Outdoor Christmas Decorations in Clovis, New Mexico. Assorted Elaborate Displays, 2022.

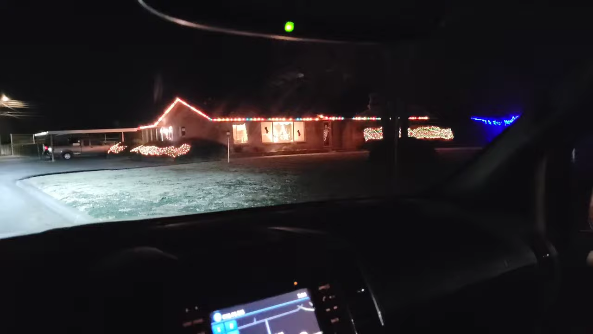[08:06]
here i am on east 21st street here in clovis here's a house with a waving santa in a window zoom in close and you can see the uh santa waving back and forth